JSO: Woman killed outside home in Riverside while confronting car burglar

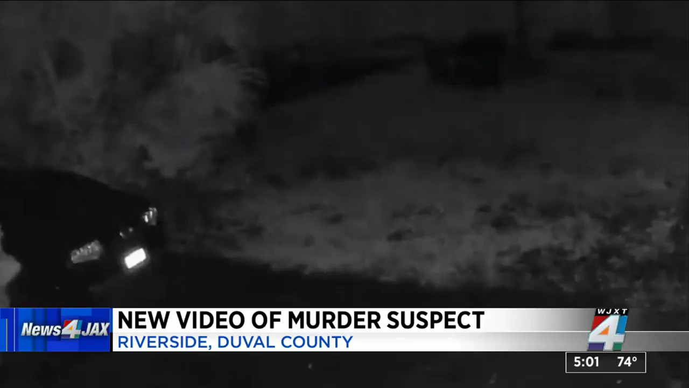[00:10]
The reward for information on this murder is up to $9,000 at this point. Police just released this surveillance video of the man that they say they're looking for. You can see him walking down the street. This is right before the shooting happened. News for Jack's reporter, Janice Harris, is live near the home where that woman was found shot.